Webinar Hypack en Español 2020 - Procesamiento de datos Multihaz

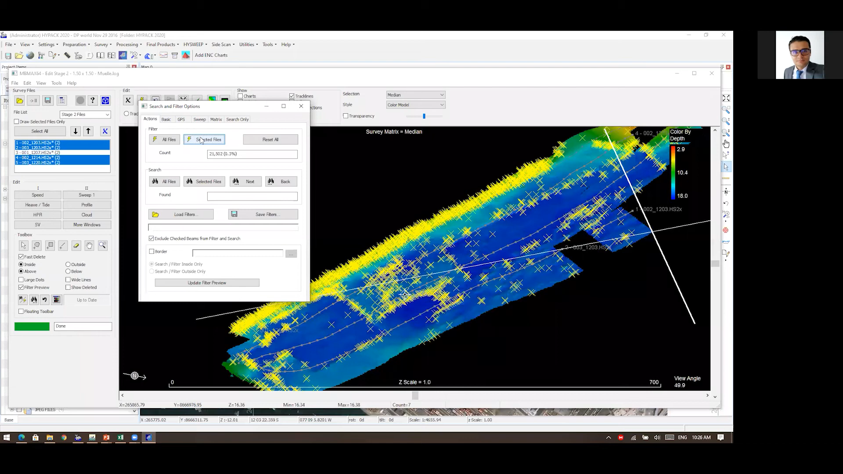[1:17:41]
no a todos los archivos sino solamente a los seleccionados entonces se lo aplico a los archivos seleccionados y ¡pum! borré 21.000 puntos miren nuevamente me aparecieron más puntos que todos esos criterios vuelvo y lo aplico 1.600 cada vez son menos vuelvo y lo aplico hasta que ya tenga un punto de puntos tan pequeños que no valga la pena aplicar bien
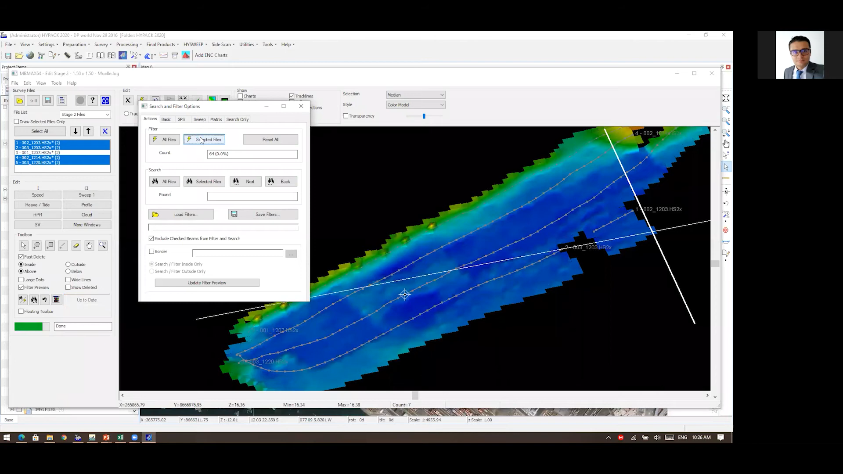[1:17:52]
entonces aquí me quedaron unos ¿por qué no me los ha borrado? porque estos corresponden a esta línea que yo le dije que no me los ha borrado ¿que voy a tener problemas con esas líneas? sí sí ¿que me funcionaría mejor si le puedo aplicar a todos? claro claro pero aquí estoy removiendo datos buenos junto con datos malos entonces prefiero tener un poquito más de trabajo pero no remover datos buenos algo que yo podría también utilizar es esto archivos de borde ¿se acuerdan que yo se lo mencioné que esa es una nueva opción?
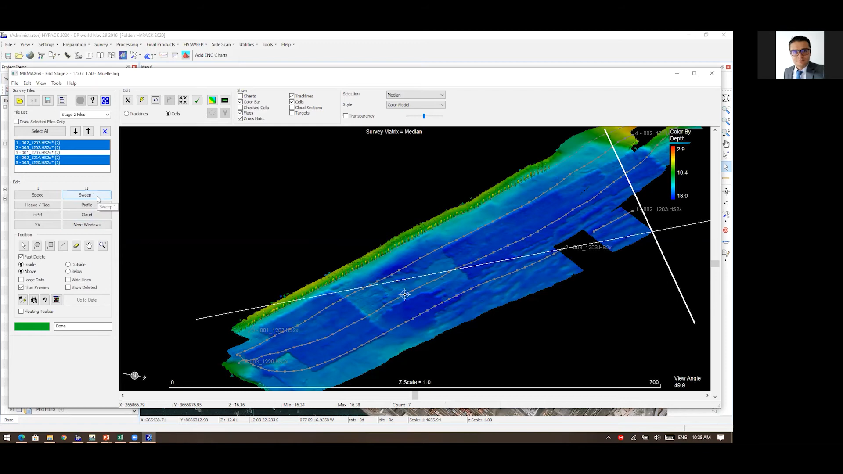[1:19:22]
ese solo filtro vamos a mirar como va la edición pues ahora si viene la parte de la edición manual para esa edición manual entonces nos apoyamos en estas ventanas que están aquí y arrancamos con la ventana de barrido que estoy viendo en la ventana de barrido estoy viendo una porcióncita de todos estos datos pero porque los estoy viendo en mucho más detalle que parte estoy viendo para yo poder saber que parte estoy viendo vamos a hacer vista en planta y ya que tengo la vista en planta mírenla es esta parte estamos viendo esta parte de los datos esto es esto entonces vamos ahora a que esto objeto de la pantalla y miren ese solo filtro aquí
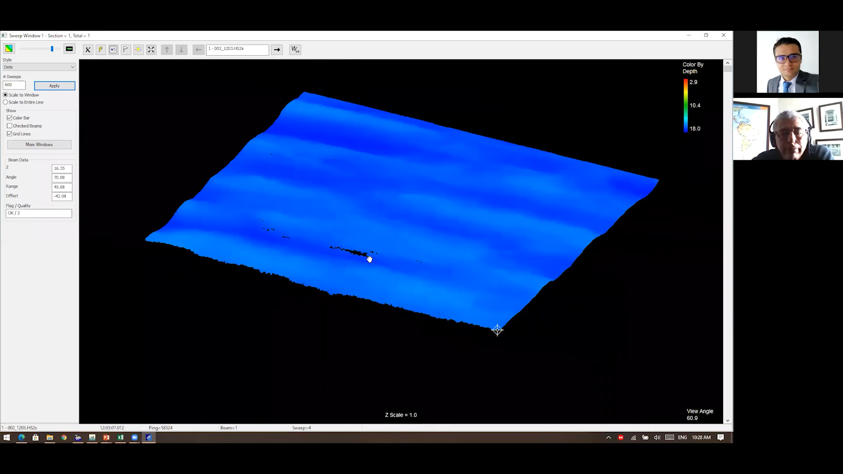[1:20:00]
estoy viendo las ondulaciones los surcos de la draga aquí por respecto de los filtros seguramente me borré unos datos aquí me quedo estos pequeños huequitos de información pero fuera de eso yo giro para un lado giro
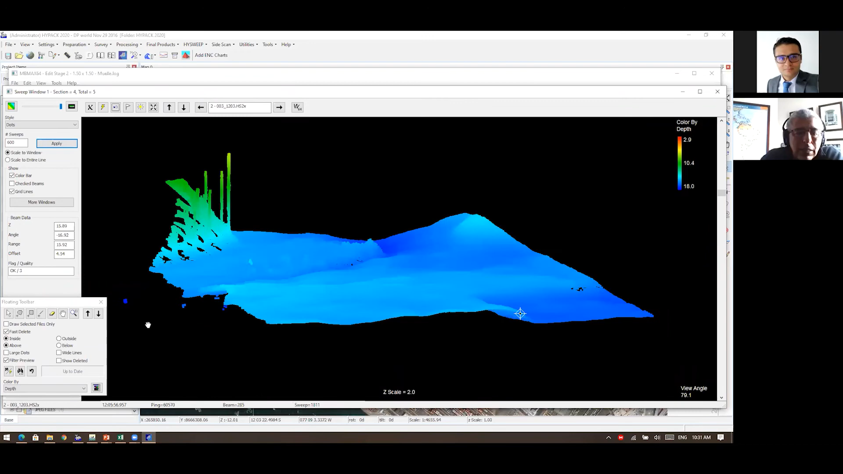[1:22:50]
editarse entonces aquí es donde me concentro nuevamente con las herramientas según lo que yo considere que es la herramienta adecuada para remover todos esos datos normalmente esta zona de pilotes genera muchos ecos falsos que yo debo tratar de buscar como remover algunos son fáciles de remover y lo que tengo que hacer es eso buscar ángulos a ver que un ángulo que me determine como yo pueda remover esos elementos con cualquiera de estas
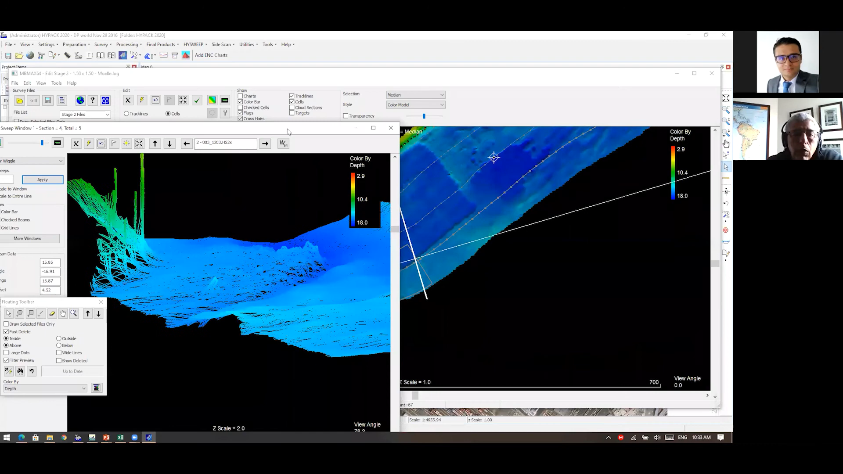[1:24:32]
tengamos dos ventanas de estas abiertas entonces aquí voy a coger esta ventana y la voy a colocar aquí al lado voy a reducirla aún más y aquí voy a ir a más ventanas y ahí aparece barrido ventana barrido dos otra ventana donde estoy viendo los mismos datos pero desde otro ángulo con otro tipo de graficación y entonces puedo entre las dos determinar hacer una mejor interpretación las estaciones de trabajo para editar datos multihaz es muy común dos monitores y no dos monitorcitos dos monitores
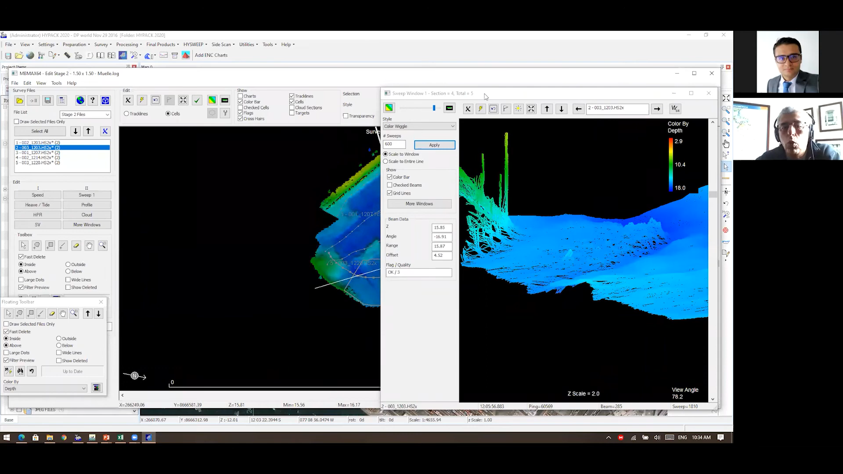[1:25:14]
para poder hacer este tipo de cosas aquí tenemos un solo monitor no tenemos tanto espacio vamos a cerrar una de estas y dejamos una sola ventana de sección que que tengo que hacer seguir seguiendo sección por
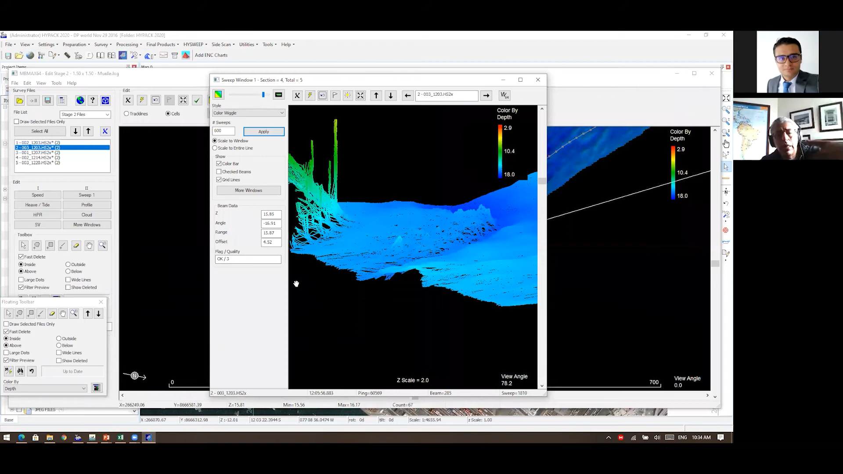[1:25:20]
sección y editando la información a medida que sea necesaria luego viene el siguiente paso que es perfil después de hacer ese barrido por secciones entonces viene perfil y entonces aquí es donde es importante esto que estamos mirando y aquí hago clic derecho para sepanear mi imagen y mire esta es son los cortes que yo voy a ver yo puedo hacer cortes a través o cortes a lo largo y miren ustedes que no está muy bien alineado con mis datos aquí es donde el tema de la matriz está afectando
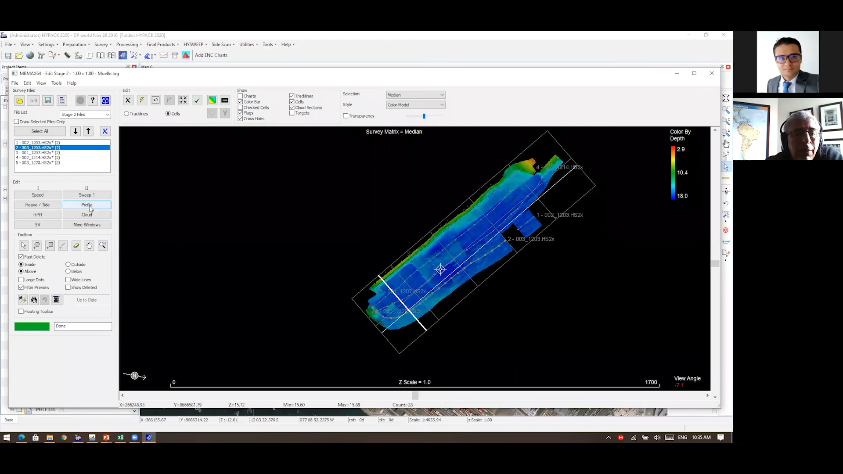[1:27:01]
usted tiene que cerrarla y la puede cerrar y abrir tantas veces como sea no hay ningún problema y siempre estará encima de la ventana porque eso es lo que usted quiere que se vea esa ventana entonces vamos aquí a la ventana de perfil y en la ventana de perfil tengo yo un perfil ¿cuál perfil? este este perfil de los datos yo puedo ver este perfil o aquí estoy viendo a través o puedo ver a lo largo puedo verlo podría verlo así para esta edición me queda más fácil verlo por secciones así entonces eso es lo que tengo perdón
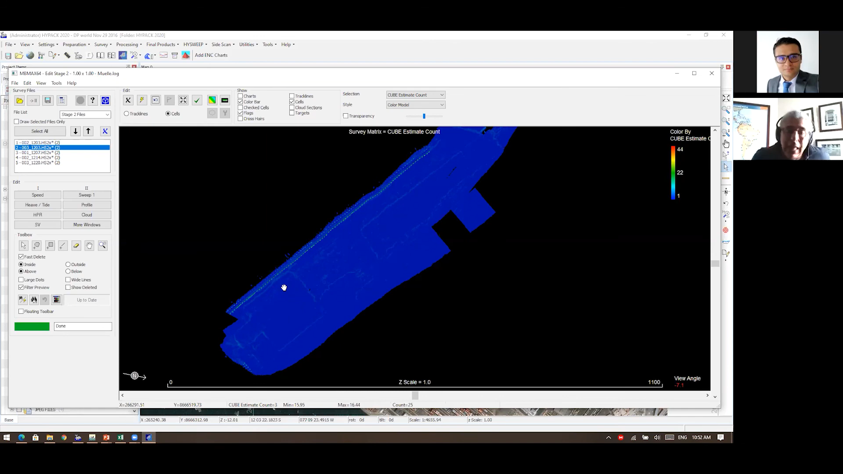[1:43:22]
El conteo de estimaciones es un poco lo mismo que me confirma. Y es que en donde tengo mayor incertidumbre, pues hay mayores estimaciones. Cada punto de esos tiene una mayor cantidad de estimaciones. Aquí tengo muy pocas, tengo una. Hacemos, por ejemplo, clic en este punto y vamos aquí a más ventanas.
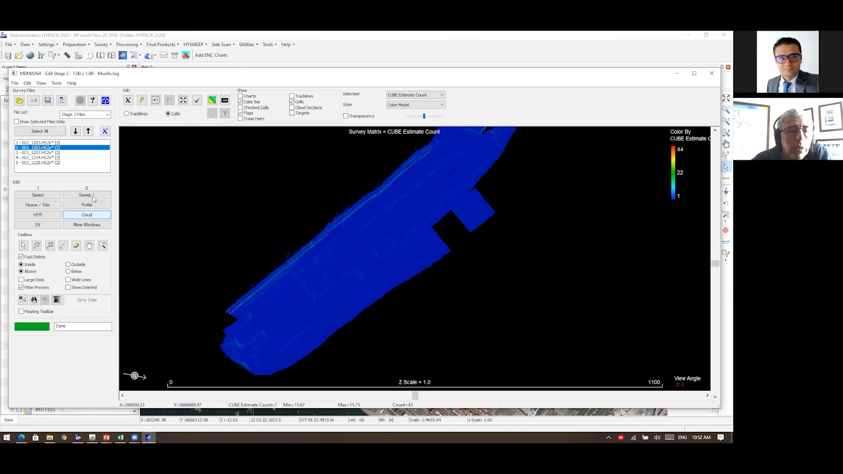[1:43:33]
Celda me muestra qué fue lo que ocurrió ahí en ese punto que yo le hice clic.
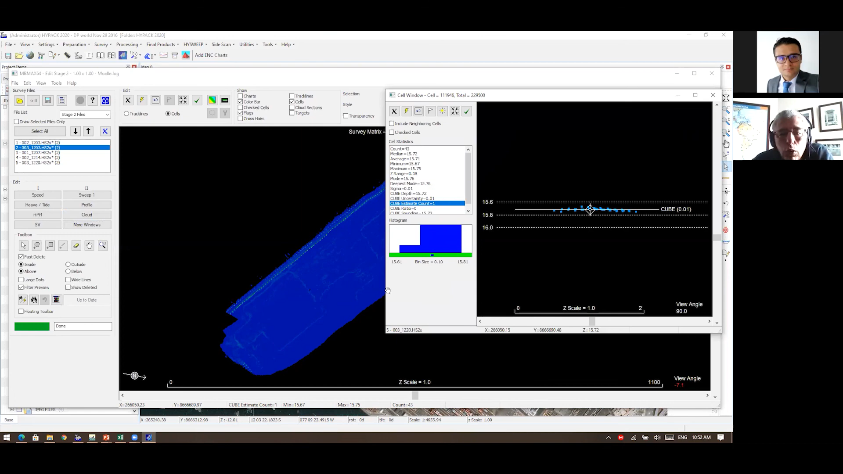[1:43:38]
Y en ese punto que yo le hice clic, mire, tengo una sola estimación de profundidad. ¿Por qué? Porque todos los puntos que están alrededor están muy por ahí, muy por ese valor. A veces ahí no hay problema, es una buena estimación, está bien la cosa.
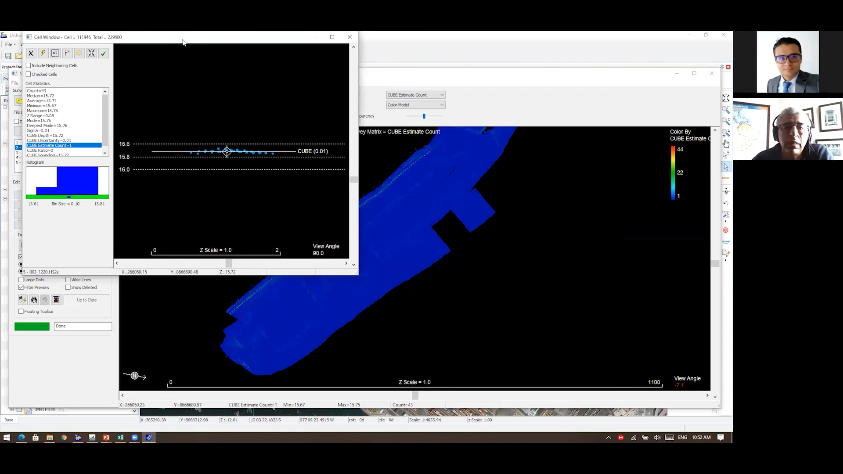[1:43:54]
Pero ¿qué sucede aquí en esta otra parte? Donde si hacemos un zoom para poder hacer clic más fácilmente en alguno de ellos. Hago clic aquí, voy nuevamente,
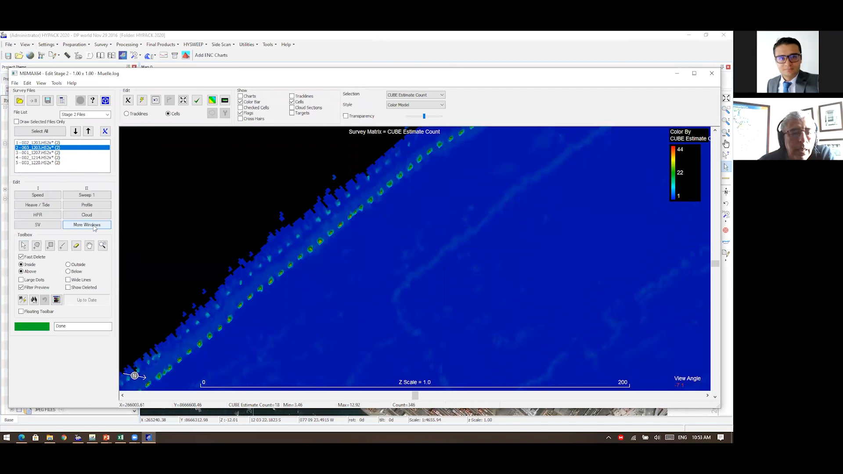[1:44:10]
más ventanas, ver la celda, ver la información ahí. Y ahí está la gran diferencia. Ahí puedo ver cómo, pues, cómo tiene problemas. Aquí tiene 18 estimaciones de profundidad.